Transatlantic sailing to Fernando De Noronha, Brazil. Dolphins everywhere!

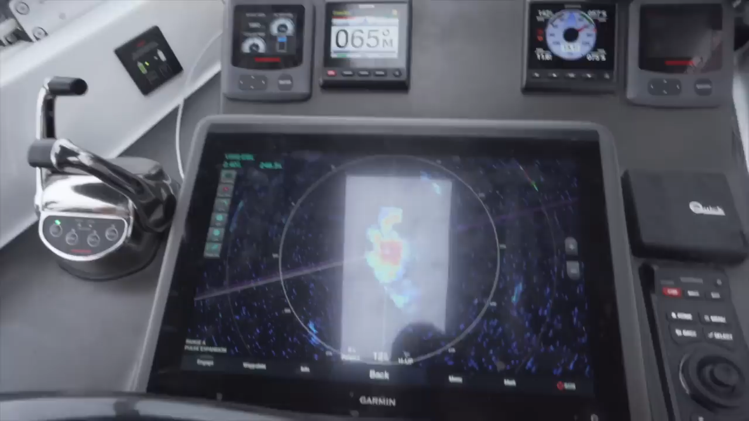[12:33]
So that is our radar that shows the blob in front of us. Is the storm that you're about to see. Aim for the blob.